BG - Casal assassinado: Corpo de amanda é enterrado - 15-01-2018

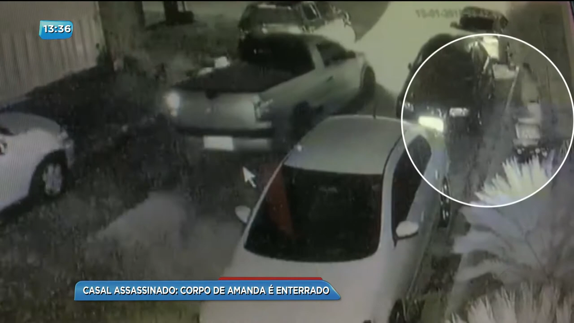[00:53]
Amanda estava na porta. Depois disso, os dois entram no carro para ir embora. As imagens não mostram, mas minutos depois, o carro é alvo dos bandidos.